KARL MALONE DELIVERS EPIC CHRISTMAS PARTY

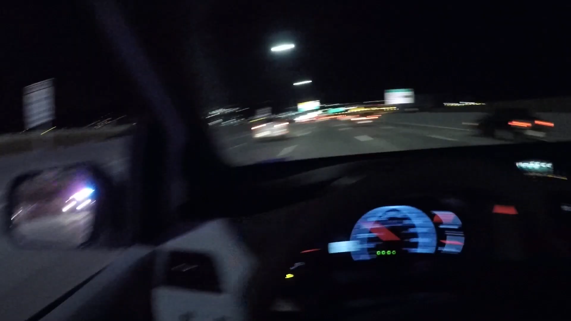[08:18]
That's not the way that car is supposed to be facing. Fred, you keep an eye on these guys.